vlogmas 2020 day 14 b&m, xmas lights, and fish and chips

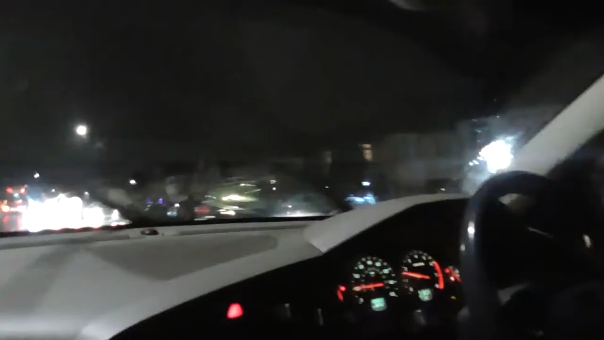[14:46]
So with like Christmas lights spotting, you can see some there.
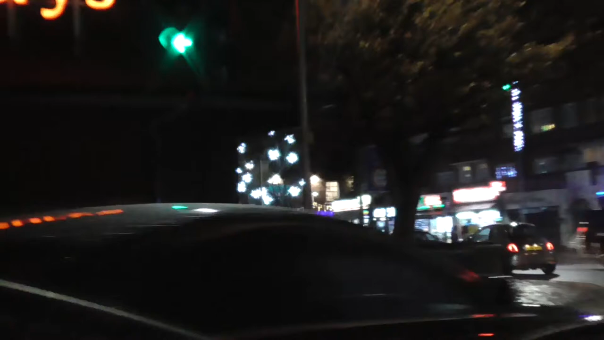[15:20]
there we go. Oh, here we go, one screen. Oh, very pretty street lights, very pretty.
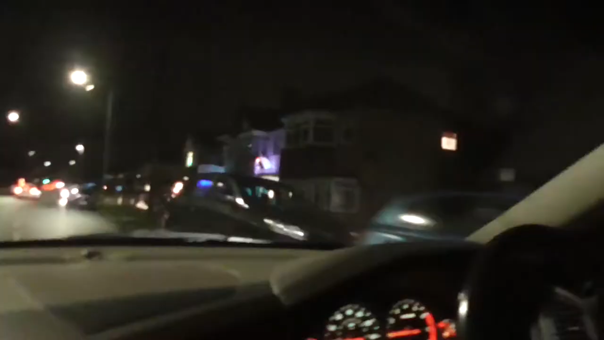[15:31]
Look at these! More lights! We're on the way back now, mission successful. Mum also managed to get Sprouts, which they, well, she thought they didn't have earlier, but we reckon she just didn't see them. And here we go, some more lights up here. Very nice, very nice. Oh, I'm going round and round about. Oh, I see!
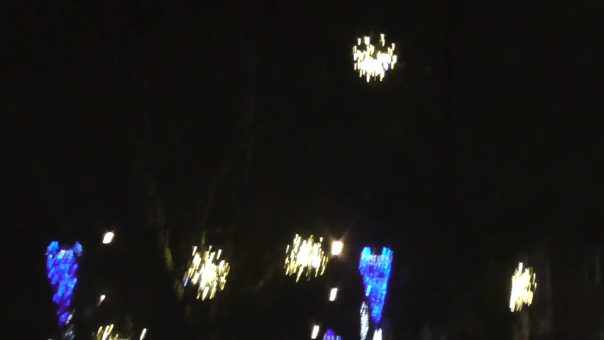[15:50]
They're like little clumps of lights in the trees. I think I've seen quite a lot of these in.
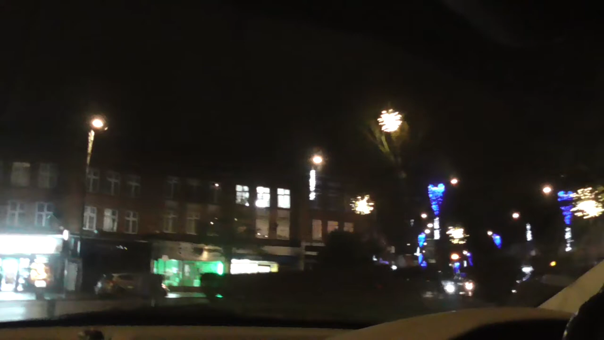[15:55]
Well, they're not clumps, they're hung up like recent starboard. Oh, yeah.
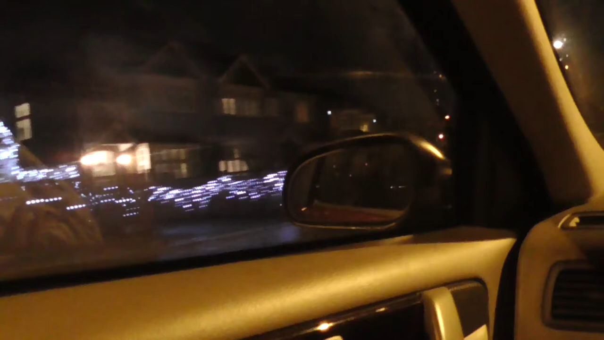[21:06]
And there's a straggly one over there. Oh, and the straggly one over there. Oh wow. What?
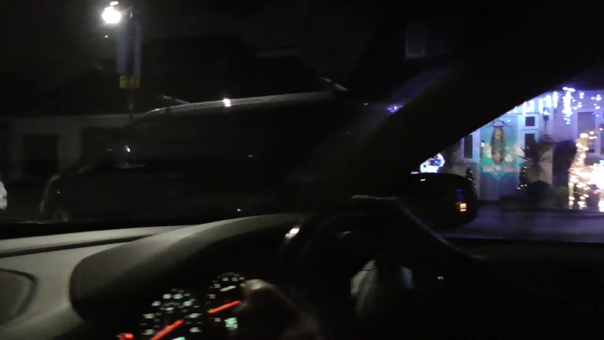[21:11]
These are the bungalows. Don't mind Mum's phone's going off. So these are in our area-ish.
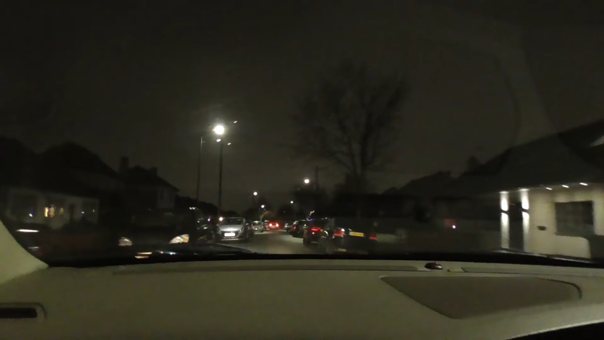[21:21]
And, well, they used to, like, tons of them down here do it. But the first one still does it. Oh, look, some people... Oh, they've put some in the tree.
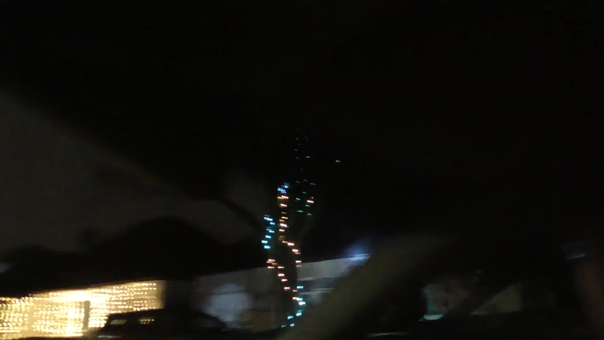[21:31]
There you go. Can't really see much out in the back windows.
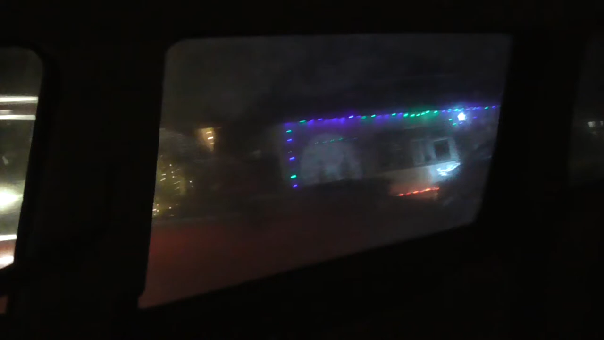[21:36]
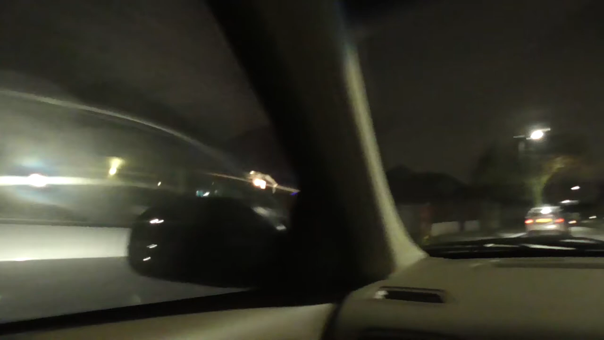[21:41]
There's some there. Some here. We'll show these another day properly. There we go.